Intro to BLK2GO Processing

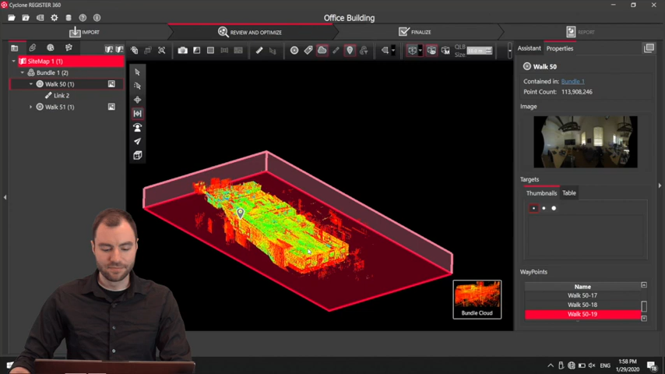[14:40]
until it opens up in the other direction so I can see that the bottom level now I'm going to toggle that back off and I'm going to do
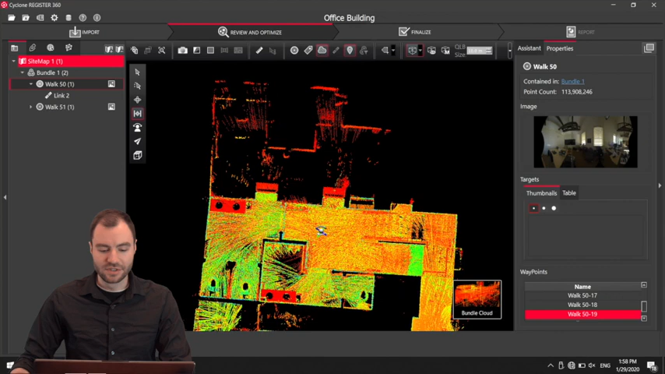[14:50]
the same thing on this side so I'm going to go through sometimes an easier way to do this is just
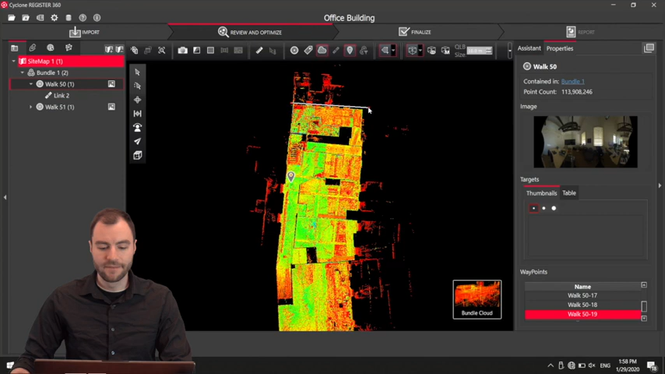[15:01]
selecting the entire building need to be fully zoomed out for this
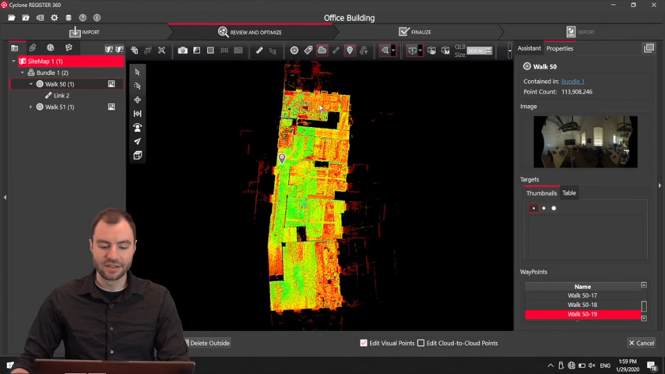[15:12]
now I've selected just the building and now I can say delete outside and it'll delete everything outside that box so I can do a little bit more
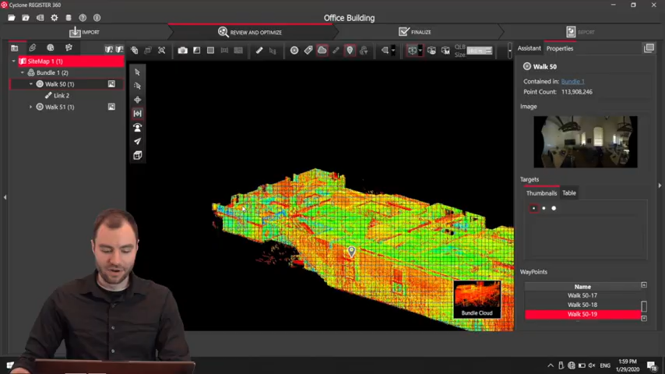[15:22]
cleaning a little bit faster okay so there's a little bit of messy data right here where I open the door but this is really easy to clean with this
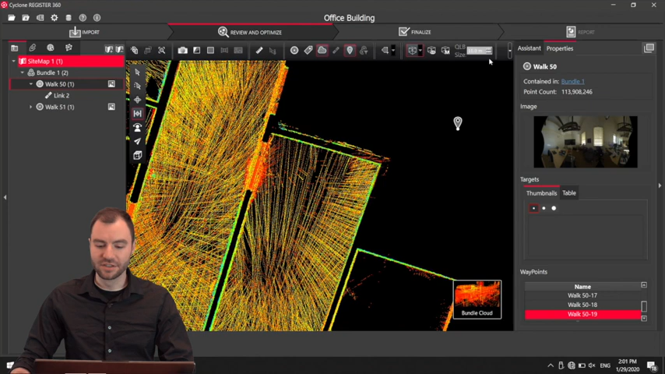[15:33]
new smooth surface tool so my if I open up my window a little bit here you'll see I have this find a smooth surface so
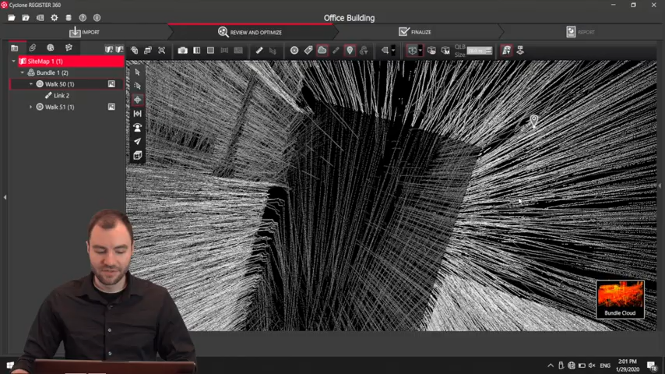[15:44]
if I click on that it's going to make the entire cloud gray now I want to double click on any smooth surface here so I'm going to double click here and it's going to
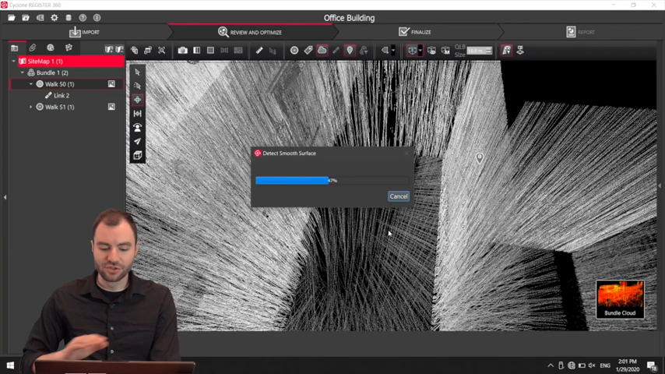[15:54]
try to find a smooth surface and what it's done is it's it's highlighted that
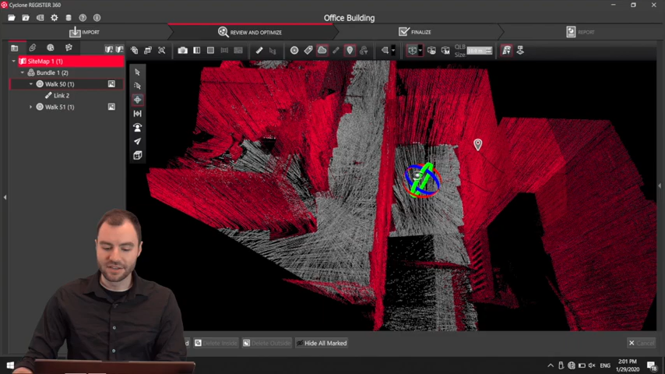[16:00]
surface as gray and everything else is red so you can see that
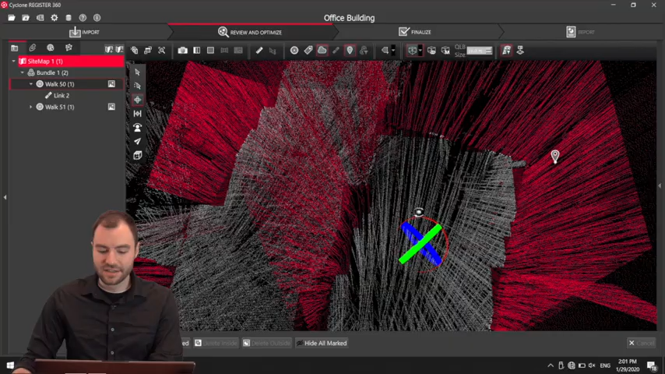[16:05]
the the points right here in the doorway that I want to delete are colored red now what I can do is fence those in just like I did before I can hit delete inside and it's only going to delete the the red points in that fence so it's not going to touch the